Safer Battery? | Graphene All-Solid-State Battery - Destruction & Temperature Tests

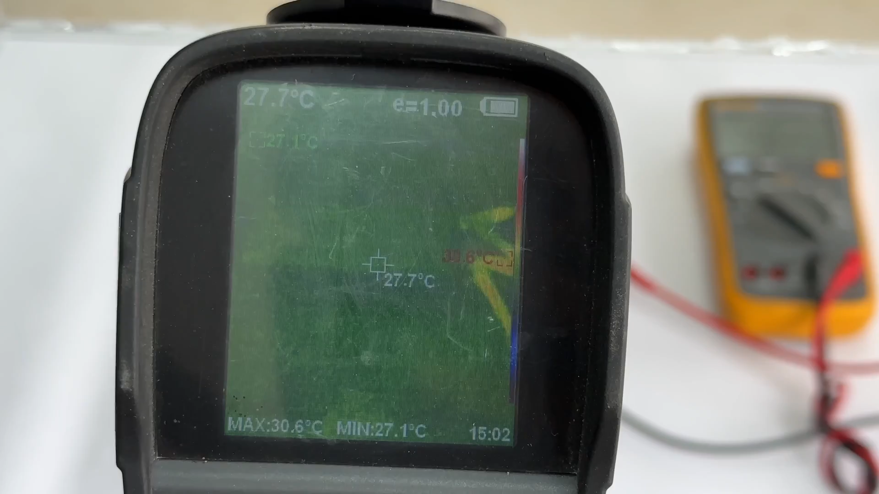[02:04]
On screen: spot 27.7°C, max 30.6°C, min 27.1°C
The battery temperature is close to the ambient temperature, which is 27.9 degrees Celsius.
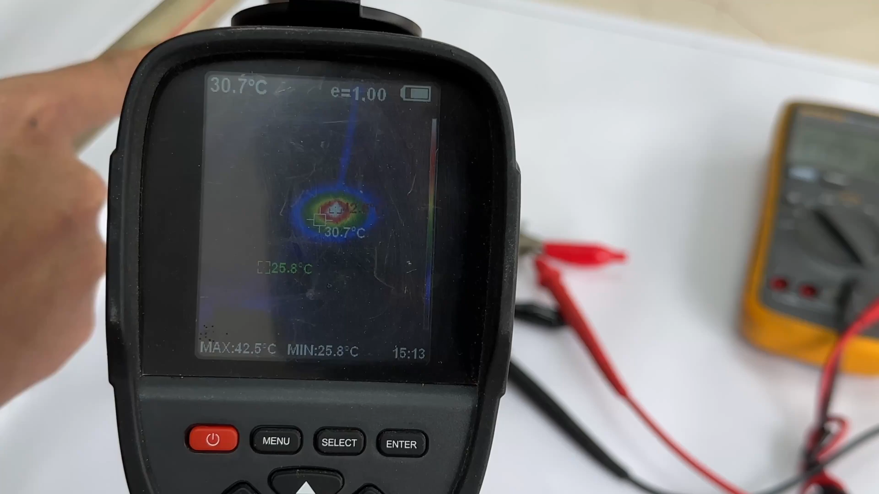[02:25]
On screen: spot 30.7°C, max 42.5°C, min 25.8°C
And the temperature around the puncture point is about 30.7 degrees Celsius.
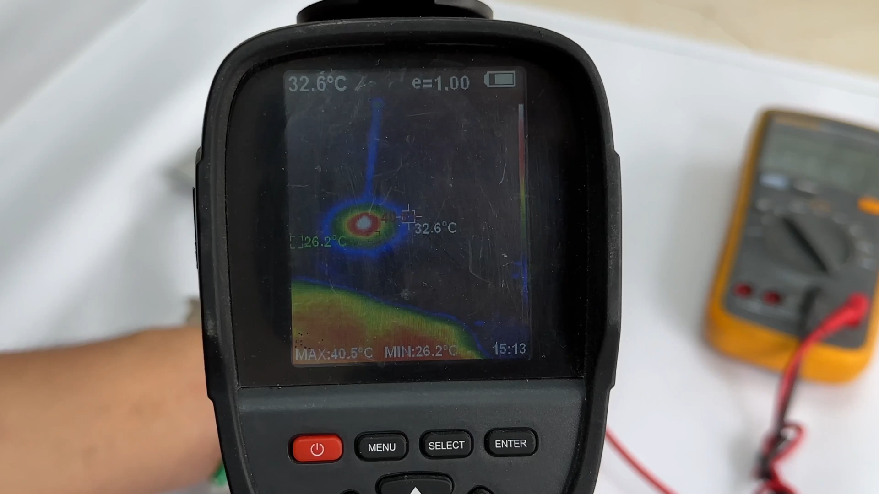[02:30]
On screen: spot 32.6°C, max 40.5°C, min 26.2°C
At this time, the voltage is 3.96V.
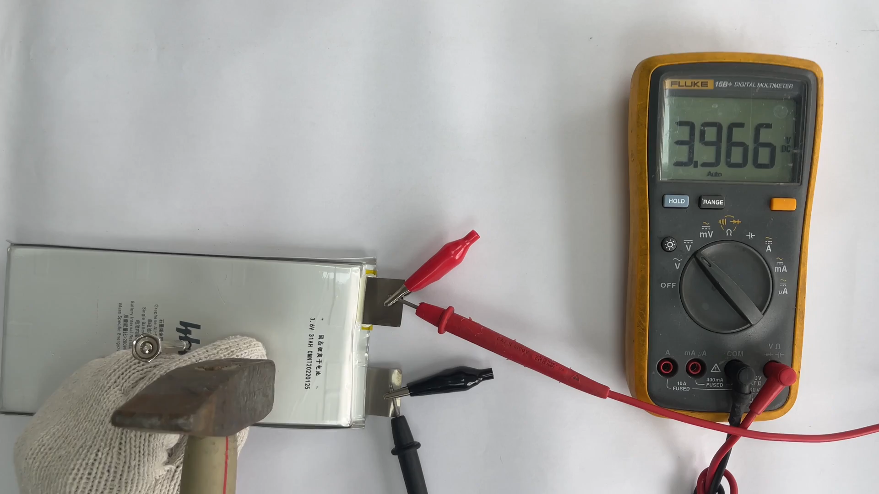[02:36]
Continue to puncture the second nail. There are two heating sources shown in the infrared camera.
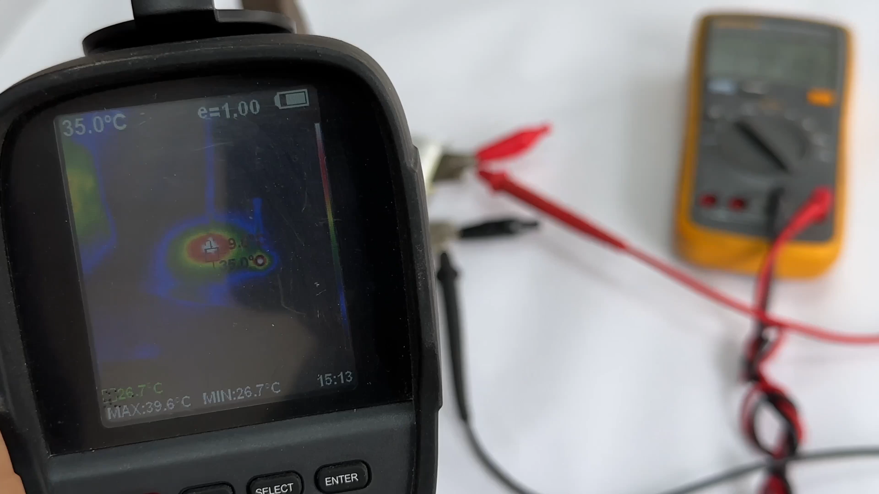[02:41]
On screen: max 39.6°C, min 26.7°C
The second one is not always. And the temperature of the first puncture point dropped to about 39.4 degrees Celsius. At this time, the voltage is 3.95V.
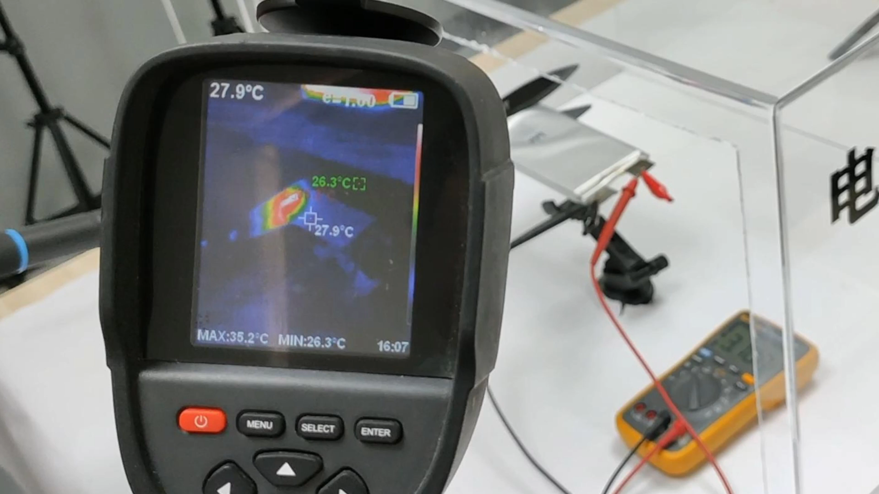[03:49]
On screen: spot 27.9°C, max 35.2°C, min 26.3°C
The white 27.9 degrees Celsius is the battery's temperature. The green 26.3 degrees Celsius is the ambient temperature. And the highest temperature is 35.2 degrees Celsius.
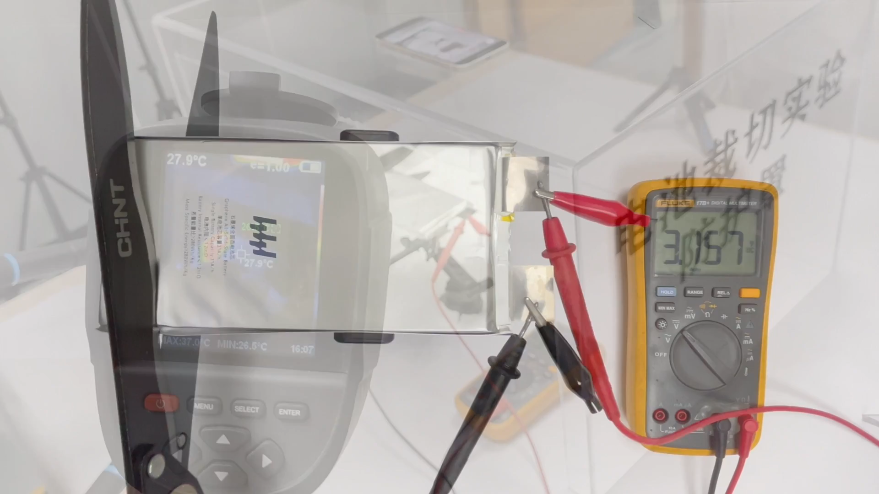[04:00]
At this time, the voltage dropped to about 3.12V. After completely cutting it off, the voltage is about 3.14V.
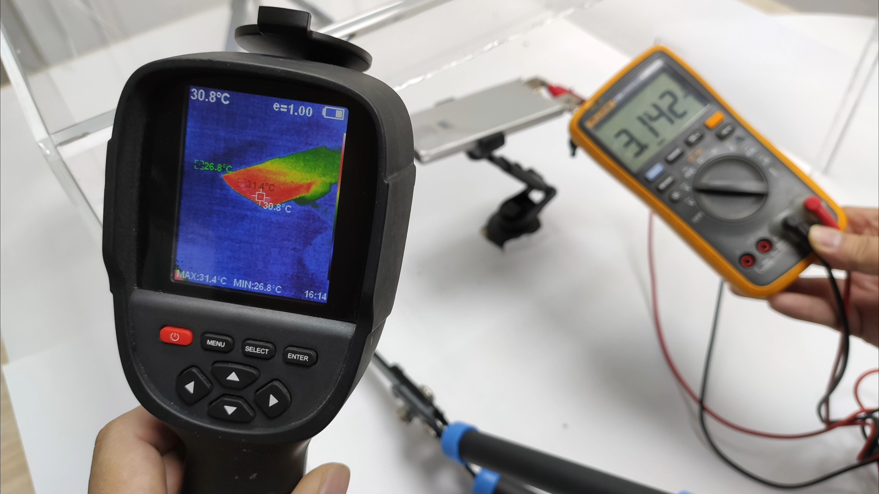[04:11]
On screen: spot 30.8°C, max 31.4°C, min 26.8°C
The infrared camera shows the highest temperature of the cross-section of the battery is 31.4 degrees Celsius.